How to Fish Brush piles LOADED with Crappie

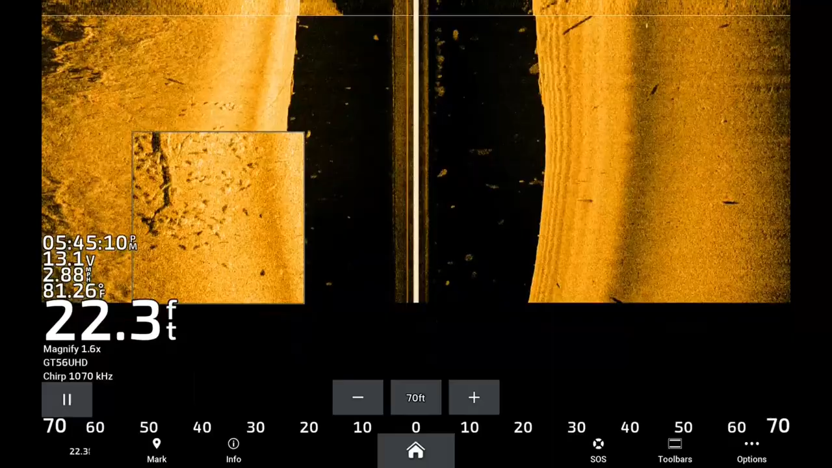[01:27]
On screen: depth 22.3 ft, water 81.26°F
and we'll start positioning the boat and talking through that.
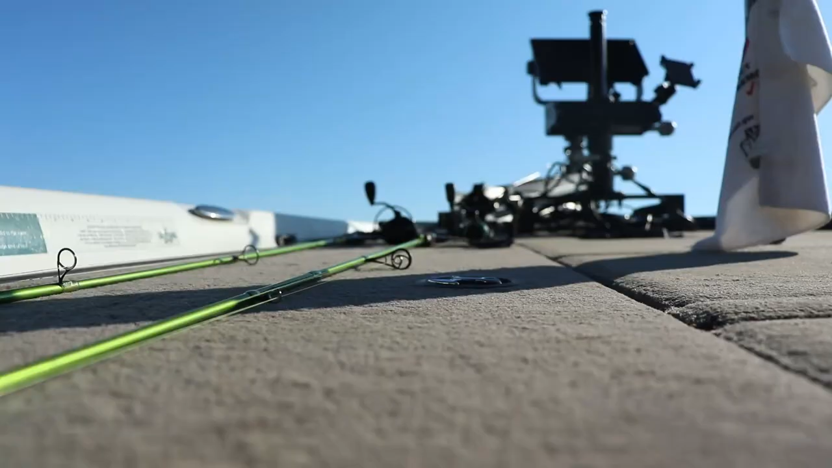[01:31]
So as you guys can see on that side imaging sonar, the recording, there are a ton of fish.
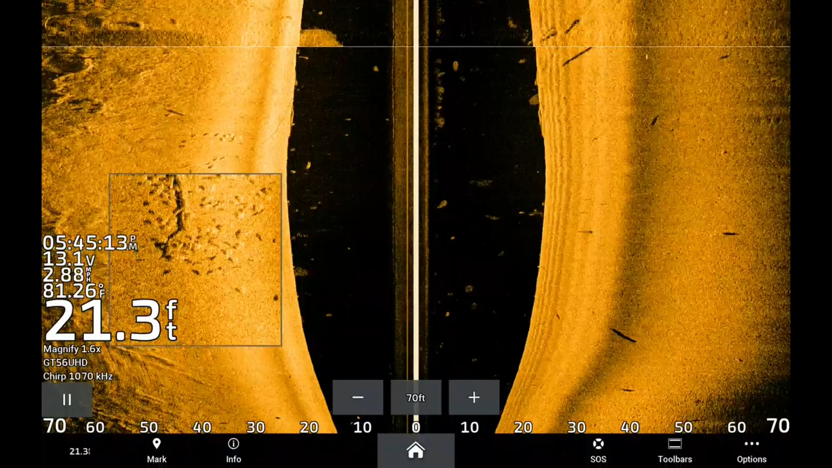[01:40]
On screen: depth 21.3 ft, water 81.26°F
There's still a ton of fish below the boat right now.
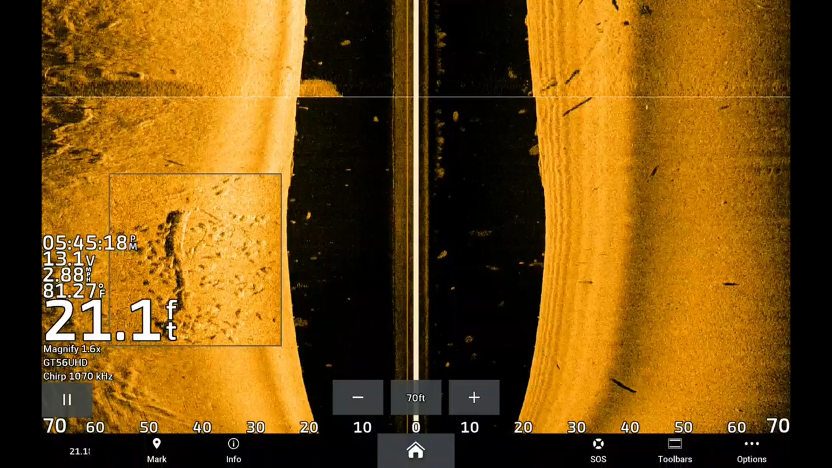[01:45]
On screen: depth 21.1 ft, water 81.27°F
Just using mapping and 2D sonar, a lot of you probably have this on your boat, either on the bow of the boat or, you know, on this transom.
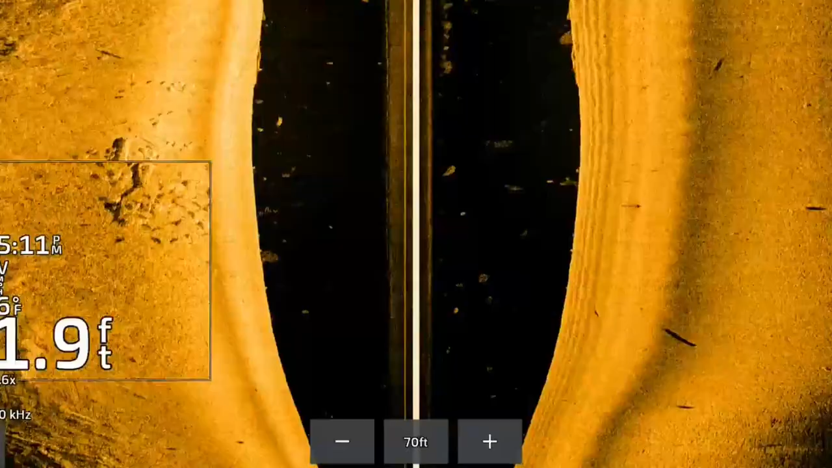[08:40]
Main keys. Use your side imaging. Side imaging is super important. That's why I never really recommend, uh, even if you're going to buy a used unit, you only got like 300 bucks. Find an old model with side imaging capability. Crappie fishing, side imaging, it's, that's get really, really needed.
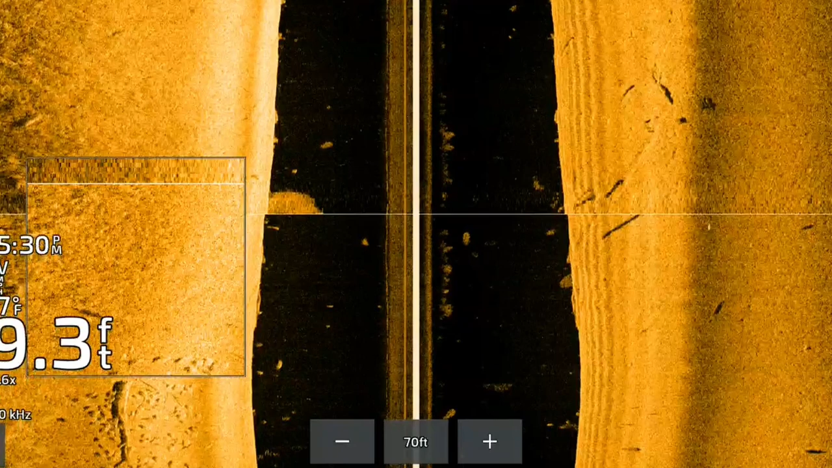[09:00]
If you're going to, if you're going to spend hundreds of dollars on a sonar unit, get something with side imaging, even if it's a used two,
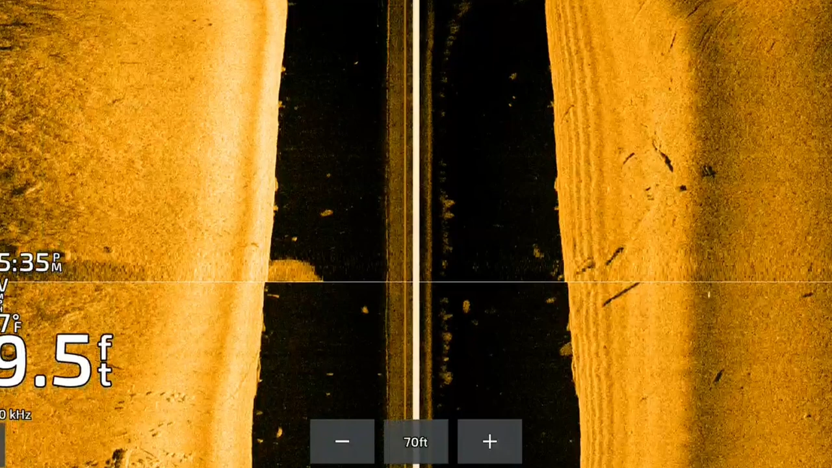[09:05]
three, four, five-year-old unit, be sure to mark those lay downs and those brush piles with it.